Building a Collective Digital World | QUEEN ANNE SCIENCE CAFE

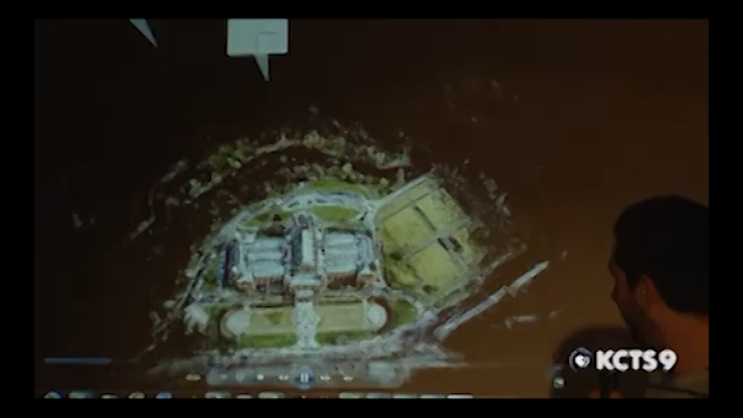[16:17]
Okay, so somebody did it with a helicopter. That's not even a real 3D model. It's just a point cloud like the Notre Dame one.
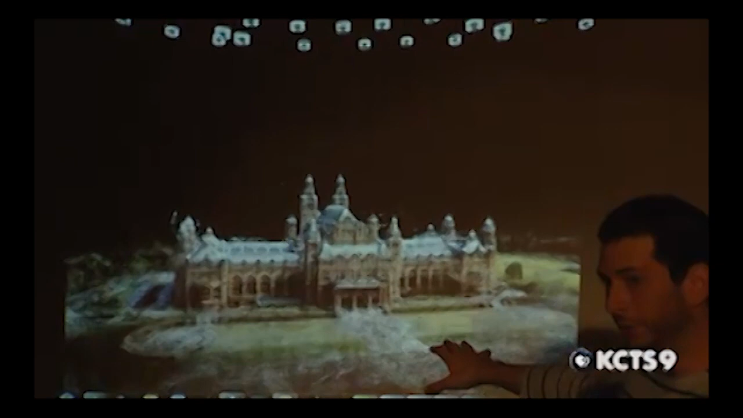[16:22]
And the detail is just kind of amazing.
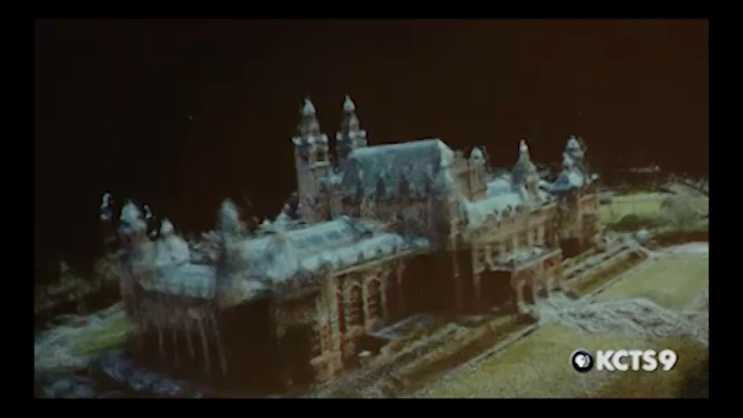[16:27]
Right, this is much higher detail than what you can get on Google Earth or Virtual Earth or whatever.